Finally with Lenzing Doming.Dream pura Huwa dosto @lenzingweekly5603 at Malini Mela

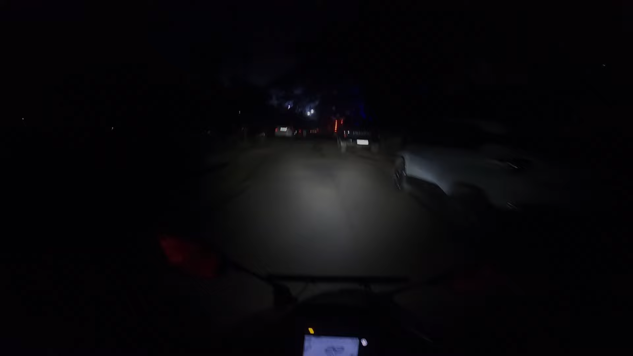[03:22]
तो आप देख सकते हैं लेंजिंगा क्रेश तो यहां पर कपी सारा फॉर्किंग बगएरा आचुका है
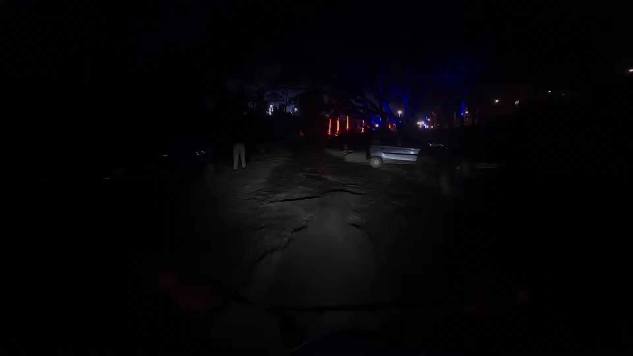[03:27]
कल तक मतलब इतना फॉर्किंग बागेरा कुछ नहीं ता यार आज
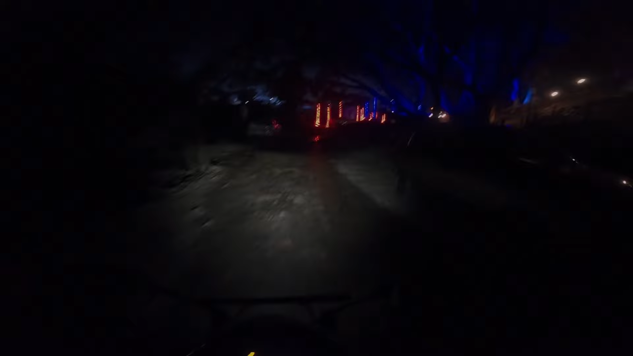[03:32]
आए हैं तो देखते हैं हम यह फॉर्किंग मिलेगा की नहीं मिलेगा और कितना अकुप्सुर्य तरीका से इससा
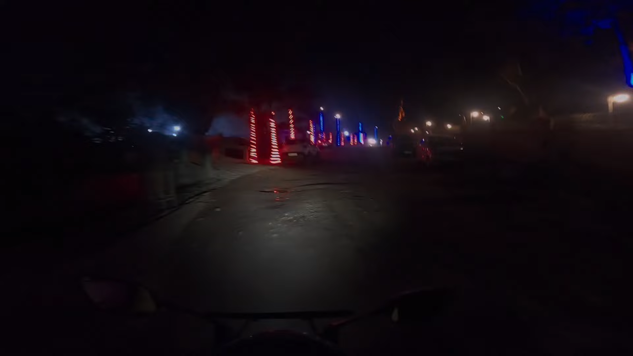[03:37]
जाये है एक्चली यह क्लोस हो चुका है अभी एंट्री एक्जित शिर्फ दे रहे हैं तो